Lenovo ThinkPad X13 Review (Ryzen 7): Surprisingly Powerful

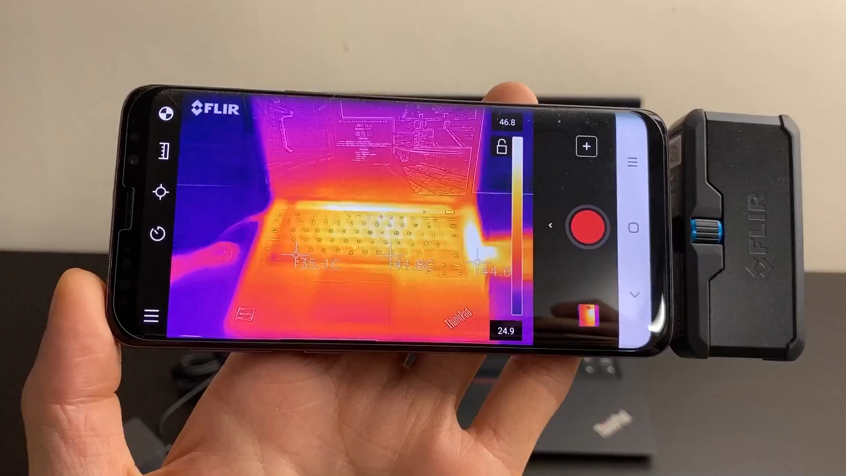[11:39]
As we can see from the heaven benchmark, the right edge tends to be the hottest, followed by the top edge and the center of the keyboard.
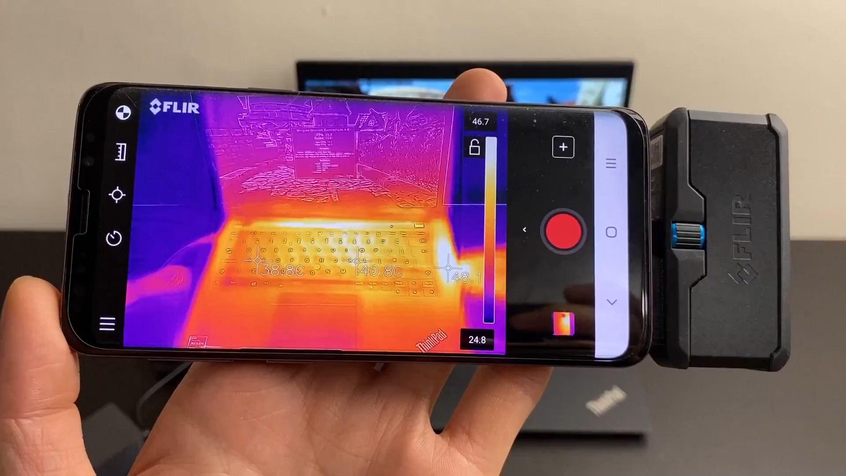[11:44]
These are usually the worst-case scenario in terms of the heat because you're stressing both the CPU and the GPU.
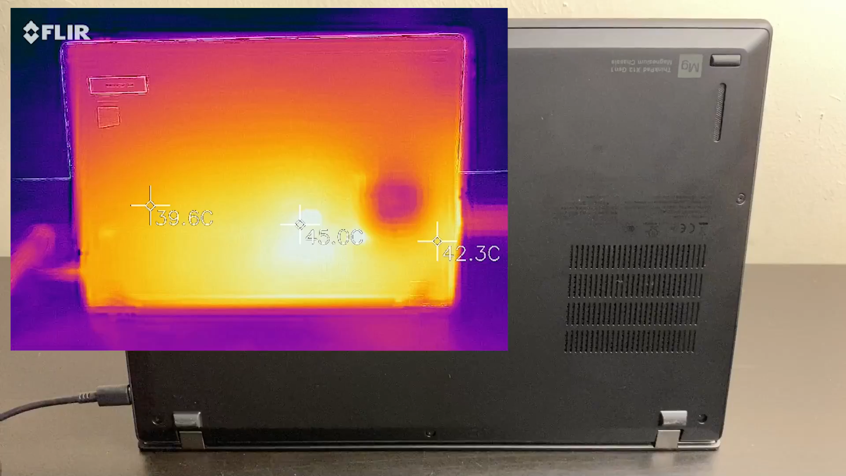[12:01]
It usually gets to about 45 degrees when you're running both the CPU and the graphics. This is cooler than the T14 and the T14s. Maybe Lenovo is intending for the X13 to run less hot because it's a more compact machine.